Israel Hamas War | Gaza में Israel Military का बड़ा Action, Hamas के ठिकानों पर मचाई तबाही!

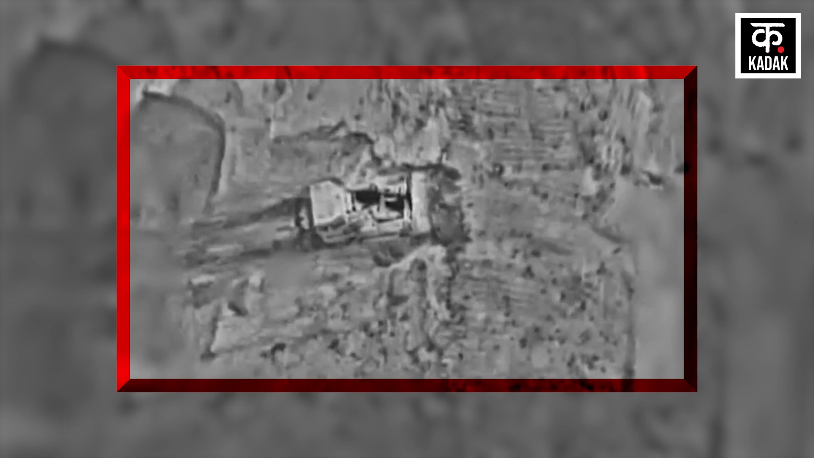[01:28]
जिसमें साफ तौर पर देखा जा सकता है कि कैसे इजरायली सैनिक बख्तरबंद वाहनों से
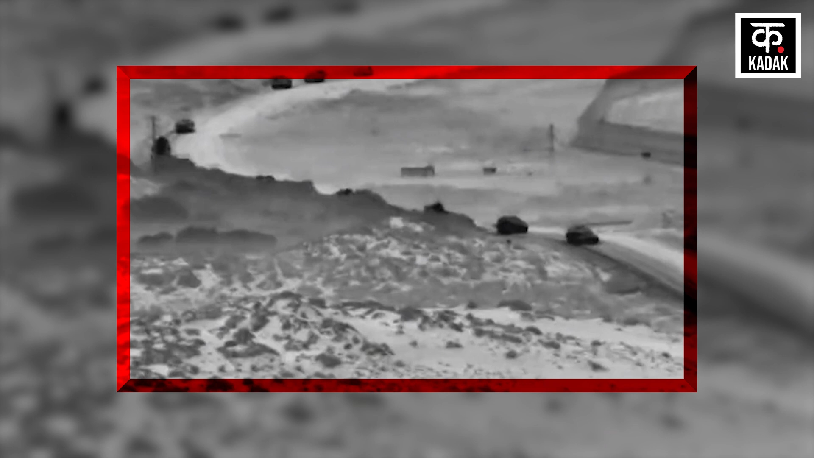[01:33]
गाजा सीमा में घुसे और हमास के कई ठिकानों पर सर्जिकल स्ट्राइक की गई।
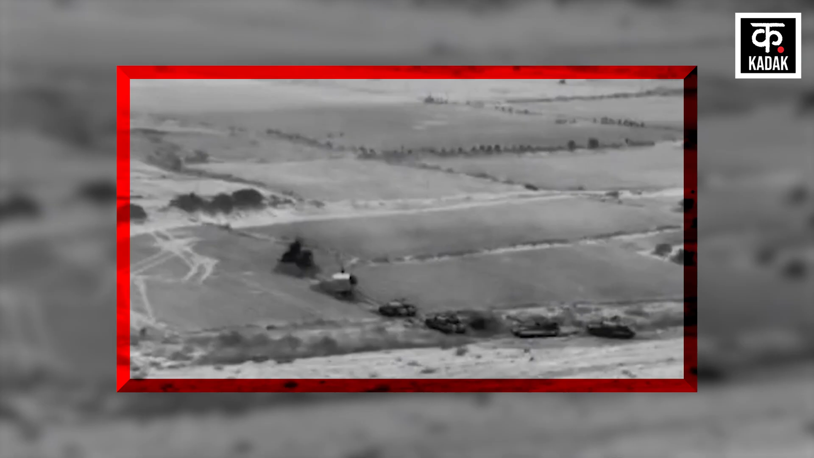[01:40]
इनमें एंटी टैंक मिसाइल लॉन्च पोस्ट भी शामिल थी।